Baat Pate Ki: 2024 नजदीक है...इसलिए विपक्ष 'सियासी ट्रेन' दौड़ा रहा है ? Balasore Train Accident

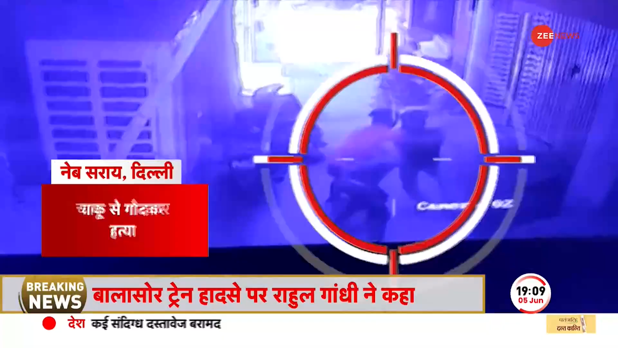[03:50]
दिली के नेबसराय अलाके में एक शक्स की चापूँ से बोट कर हत्या कर दी गई गटना का CCTV विडियो सामने आने के बाद पुलिस ने हमलावरों की तलाश चुरू कर दी है